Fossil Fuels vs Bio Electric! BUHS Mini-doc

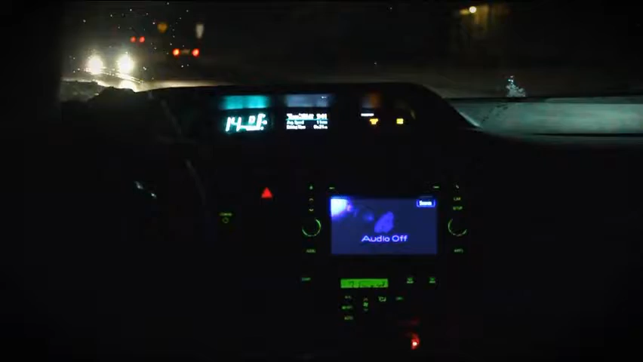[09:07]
It shows you how much money is on the dashboard if you put in like $2 to a gallon and how many miles you went. I get home and I have like 16 cents listed on my dashboard.